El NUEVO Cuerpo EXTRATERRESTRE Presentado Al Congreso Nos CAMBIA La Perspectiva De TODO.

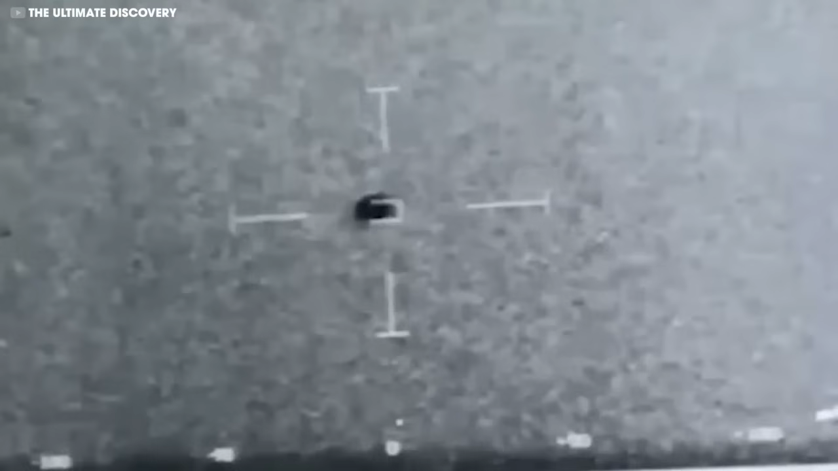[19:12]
Es alucinante, en este vídeo, puedes ver tres ovnis con forma de pirámide flotando alrededor del USS Russell, un gran buque de guerra cerca de San Diego, en julio de 2019. Estos ovnis no solo estaban sentados allí, sino que estaban haciendo algunos movimientos bastante locos. Y lo hicieron durante varios días, incluso mantuvieron el ritmo de un destructor, uno de esos barcos súper rápidos, durante 90 minutos asombrosos. Lo que es aún más alucinante es que estos misteriosos aviones
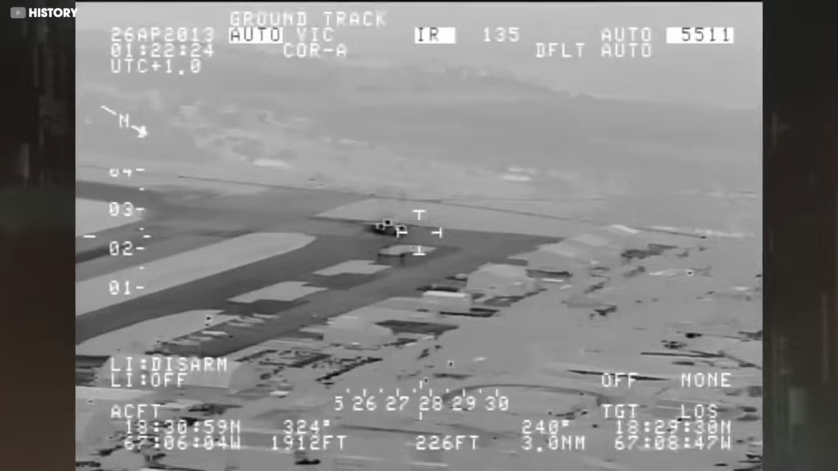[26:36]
El video muestra un pequeño objeto que atraviesa el océano, desciende durante la noche, pasa a través de áreas residenciales y árboles
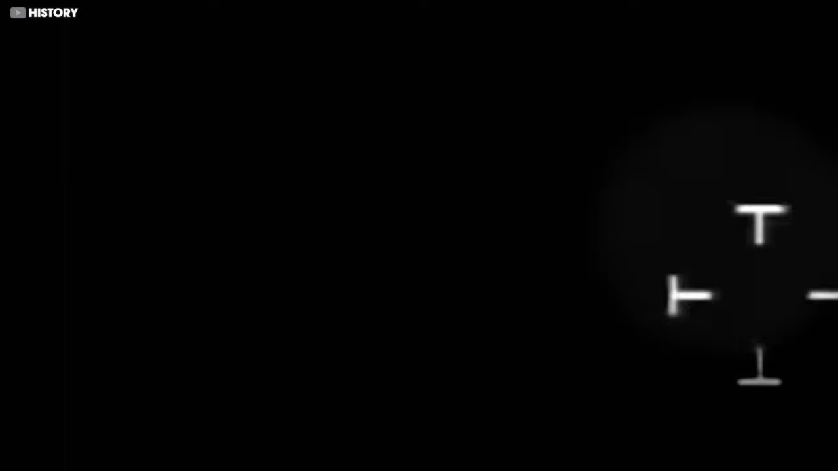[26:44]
y posteriormente se divide en dos objetos distintos antes de ingresar al océano Atlántico.